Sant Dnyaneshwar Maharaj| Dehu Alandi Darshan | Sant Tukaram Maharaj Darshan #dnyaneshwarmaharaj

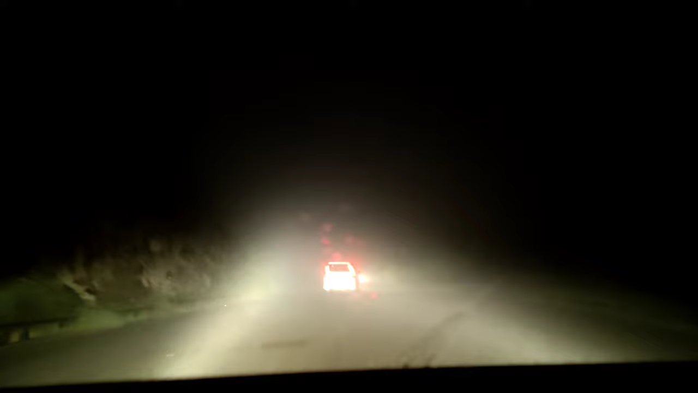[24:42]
आप यहाँ पे आपका व्हीकल लेके इजीली जा सकते हो। तो हम निकले हैं, अभी ऑलमोस्ट 7 बज चुके हैं, तो अंधेरा हो गया है और बारिश की वजह से पूरे रास्ते में फॉग है। तो चलिए फिर चलते हैं। 7 किलोमीटर का डिस्टेंस क्रॉस करने में हमें 15 मिनट्स लगेंगे आसपास और ये हम ऊपर पहुंच गए हैं भंडारा डोंगर पे।